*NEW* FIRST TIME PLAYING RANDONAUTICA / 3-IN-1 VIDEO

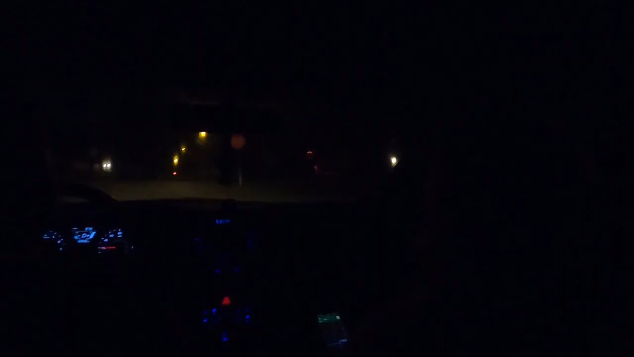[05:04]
Was it that? What? I don't know. What is it? This is for us. Those are just orange lights. Oh, okay. I was like, what did you do? And we be going away we go. And when we go, where we go, nobody knows. Yeah, we don't know. What do we do after this? So far, I have not seen anything relating.
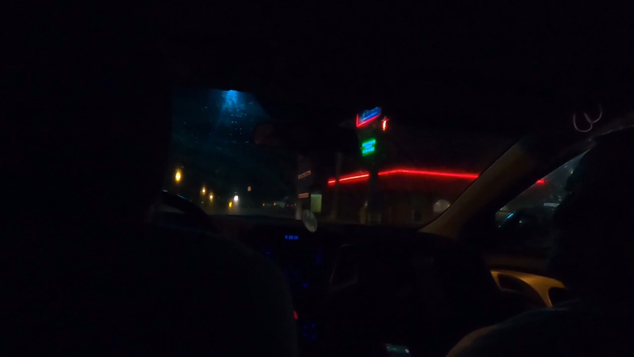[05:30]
Okay. So, we're not going up in nobody's yard or nothing? Well, we don't know yet. Are you going to go up in somebody's yard? Oh, no, no. I meant like, I meant like we don't know where the address is taking us. I'm like, oh my gosh, you're going to go up in somebody's yard. No, I just don't, I don't know what we're looking for. Okay, okay. Oh my goodness, I'm dying to know where the address is. Okay, the word was clown.
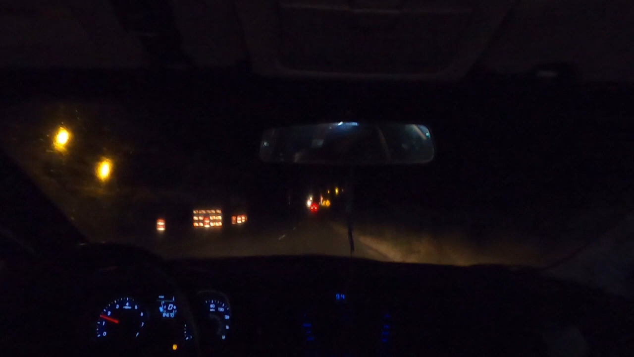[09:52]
Yeah, we'll look for Halloween decorations. That's why I think it took us to that road. To those houses. To look for Halloween decorations. Oh, people down here could have Halloween decorations too. Woohoo. That's a bumpy road. My goodness. And it turned into a one lane all of a sudden. So, we're kind of far out here now, huh? Yeah. Mom's like, why are we all the way out here?
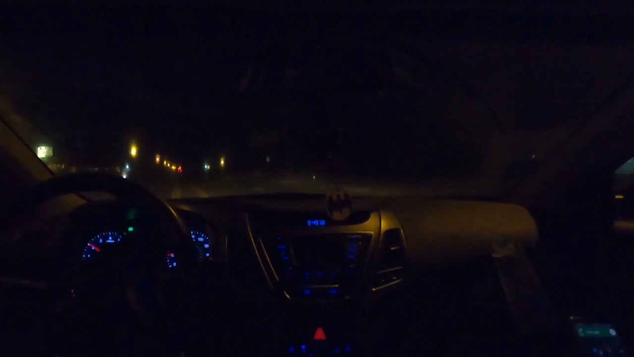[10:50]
It's going to be up a little ways and then to the right. It looks like it's off the road, man. Hey, Stephanie. What is it? Oh, Barry. Oh, I'm just going to wash my window. It's okay. It just makes it look more sneaky for the video. Yeah.
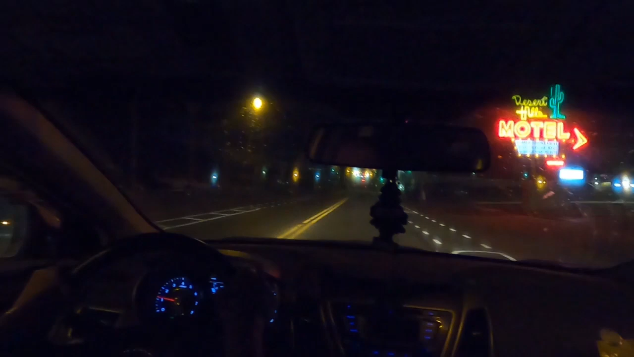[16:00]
We're good. You think dad jokes are good? Try with us. Three means go. I don't know what this guy's been doing, but he has been sitting here for a while. I think his car is maybe stalling. We need to go around. It's been... What? He might be intoxicated. Okay. He doesn't... No, I think his car is just stalling. Oh, his car is having problems. Poor guy. Okay. Well, I'm glad he got going. Yeah. Okay. So... We doing it?